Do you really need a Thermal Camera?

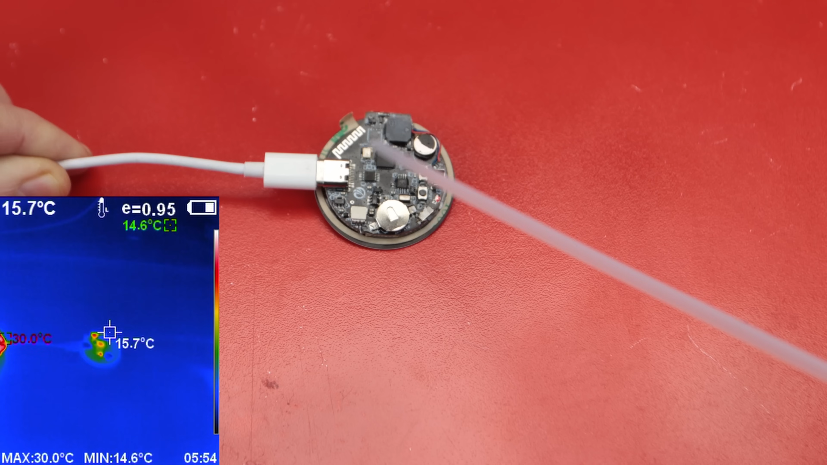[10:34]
On screen: spot 15.7°C, max 30.0°C, min 14.6°C
powering up anything with the current code i programmed into the microcontroller so it shouldn't be heating up at all the middle one is the esp32 microcontroller i can expect some heat here but there might be something like a solder bridge or leftover solder paste causing it to heat up the bottom one is the voltage regulator
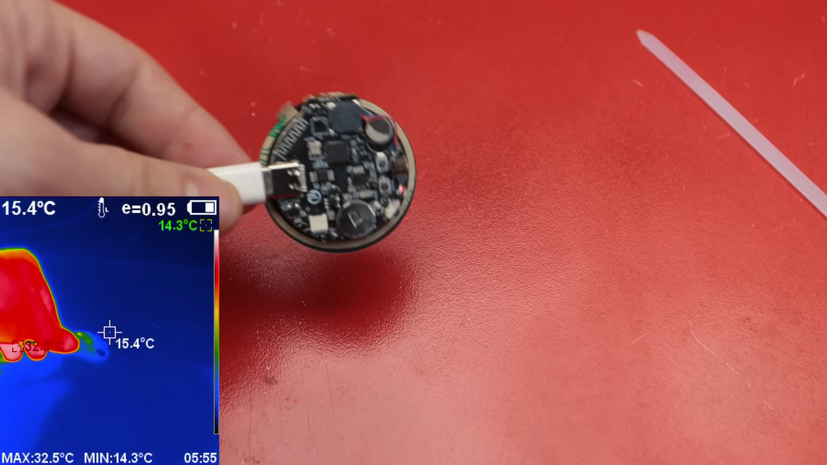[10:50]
On screen: spot 15.4°C, max 32.5°C, min 14.3°C
so it's normal for that component to heat up a bit let's move
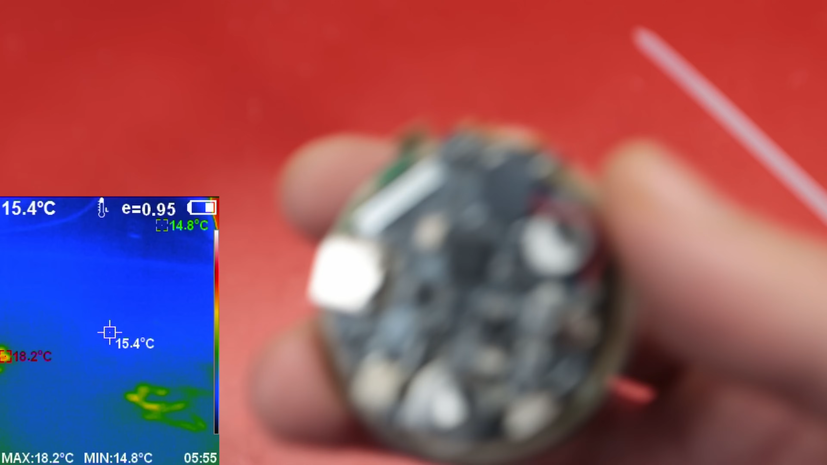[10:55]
On screen: spot 15.4°C, max 18.2°C, min 14.8°C
the pcb closer to the camera so you can get a better view i cleaned the pcb with alcohol after soldering but after a closer look it still seems a bit dirty especially
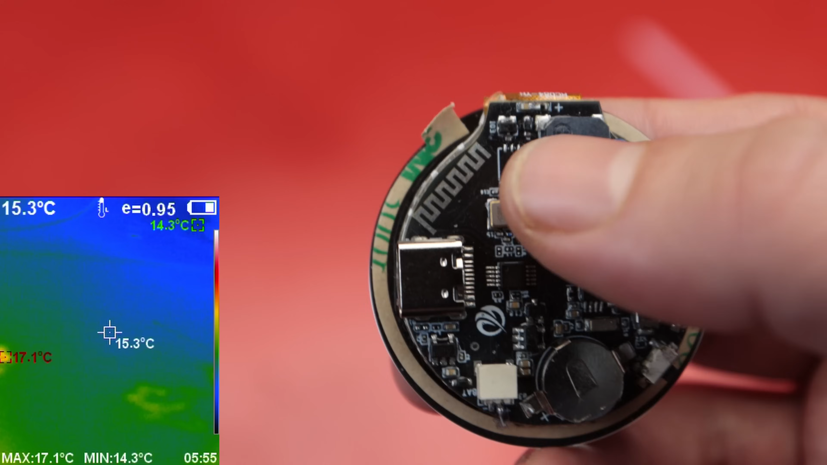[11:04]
On screen: spot 15.3°C, max 17.1°C, min 14.3°C
on the transistor side i think i mixed two different types of solder paste and the water soluble one didn't cleaned up well i'll clean it again and check it as a side note the temperature here isn't 14 degrees celsius it's closer to 22 the reason the thermal camera shows
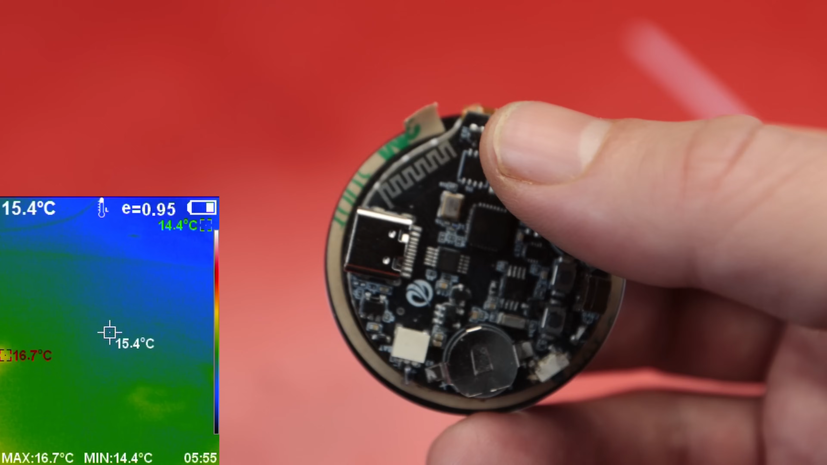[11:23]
On screen: spot 15.4°C, max 16.7°C, min 14.4°C
a different temperature is due to the factors that i mentioned earlier i could adjust the emissivity settings to correct it but honestly i don't really care
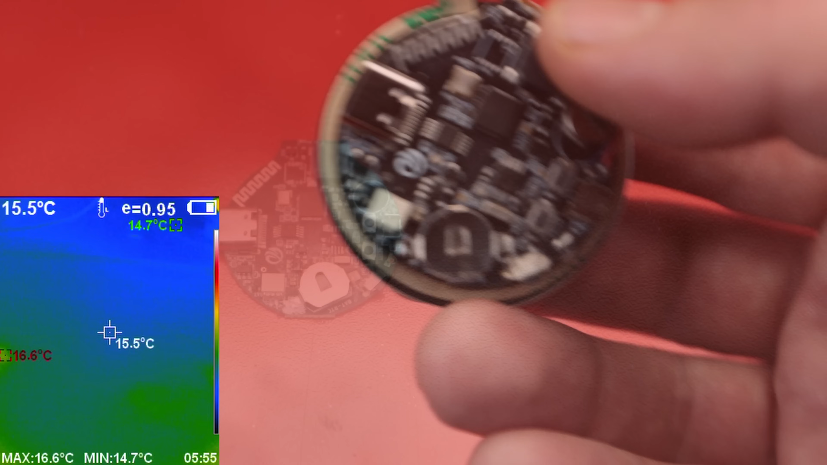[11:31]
On screen: spot 15.5°C, max 16.6°C, min 14.7°C
now i've cleaned it with some water and plugged it into usb power supply again i don't think there should be any issues with the cleaning now the transistor isn't showing an unusual heat increase now so i think the issue with it was resolved by just cleaning it properly and here's a lesson i have learned that makes different types of fluxes it makes cleaning way too difficult the
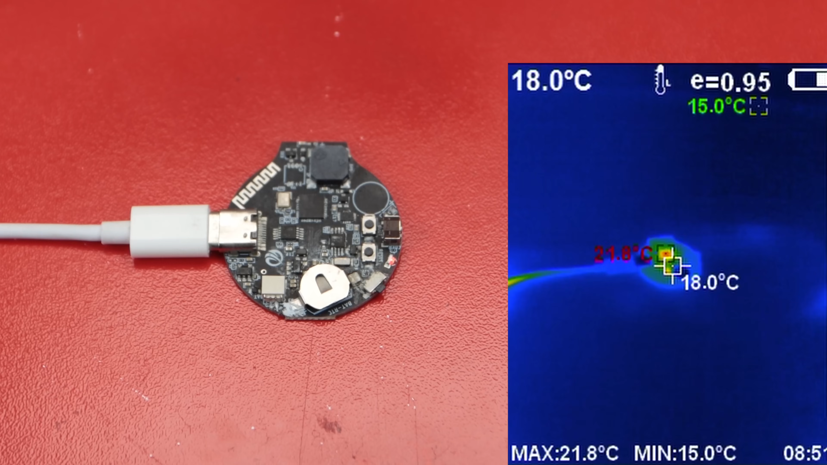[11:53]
On screen: spot 18.0°C, max 21.8°C, min 15.0°C
esp32 and the voltage regulator are still heating up but that's expected since the esp32 isn't exactly known for being energy efficient
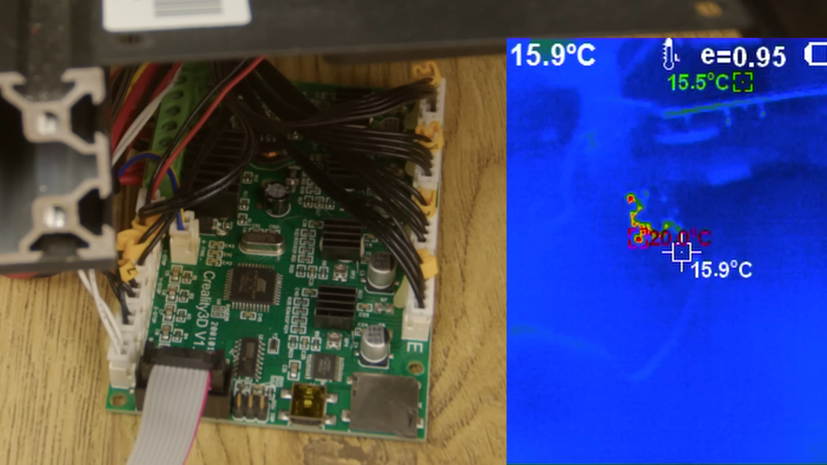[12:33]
On screen: spot 15.9°C, min 15.5°C
hold it in my hand and move around the motherboard to get a better viewing angle i'll plug the power supply into the wall outlet and try to start it i can already see something is heating up i wonder which component it is and the temperature is rising very rapidly this is definitely not normal the temperature keeps rising and it draws about 100 degrees celsius in just a few seconds and the part heating up so rapidly is the microcontroller if i wait any longer it might cause additional issues on the board so i will just stop for now
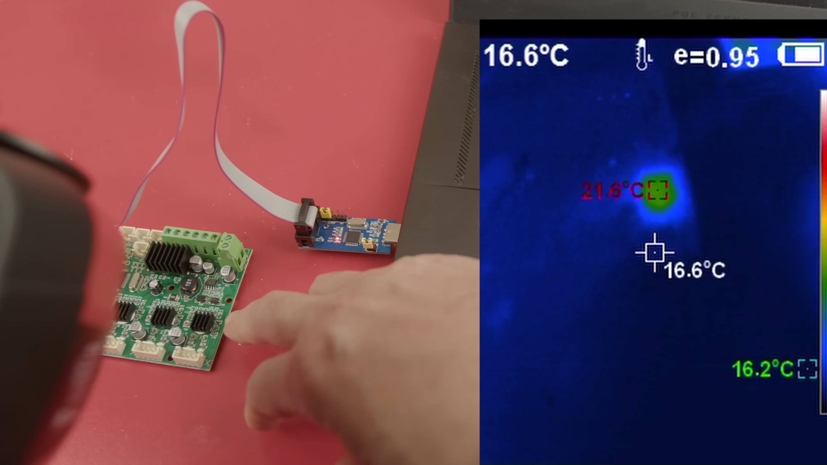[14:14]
On screen: spot 16.6°C
is still something else getting warm it's the step motor driver for the x-axis
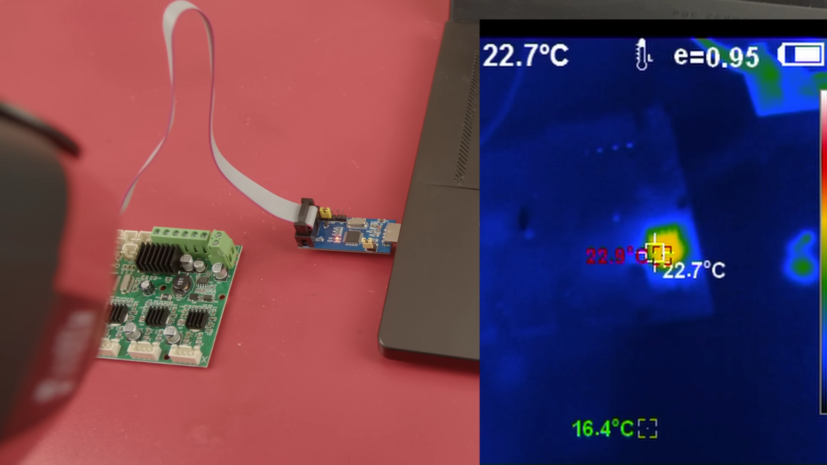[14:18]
On screen: spot 22.7°C, min 16.4°C
i can see it is heating up under the heat sink the step motor driver is heating up even though it is